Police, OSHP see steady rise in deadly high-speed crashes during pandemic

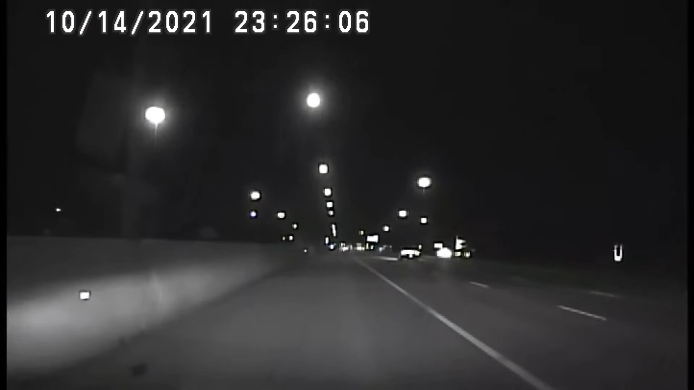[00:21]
you see a couple cars surrounded by motorcycles flying down 70. A Columbus police officer tries to catch up but soon realizes the